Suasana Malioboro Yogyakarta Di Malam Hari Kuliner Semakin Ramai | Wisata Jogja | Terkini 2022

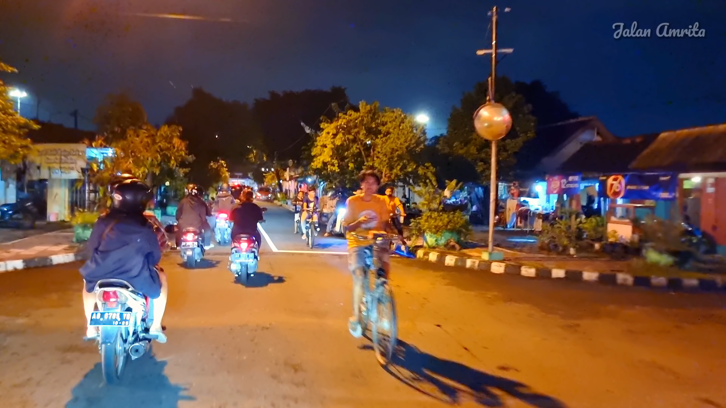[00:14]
ke Malioboro lagi untuk melihat kondisi atau suasana terkini dari Jalan Malioboro, teman-teman.
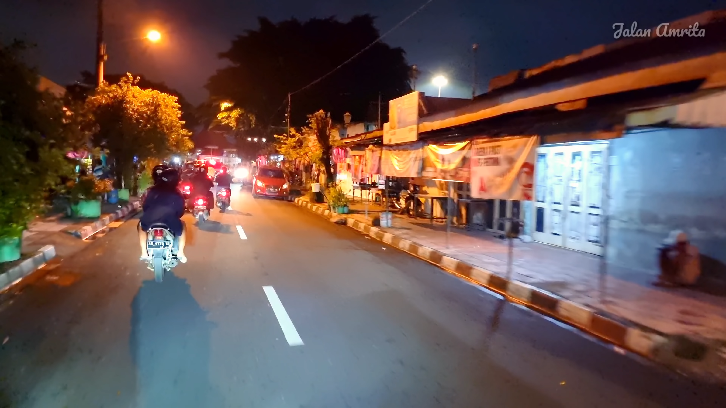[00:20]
Dan pada malam hari ini adalah malam minggu, dan ini posisinya sehabis hujan.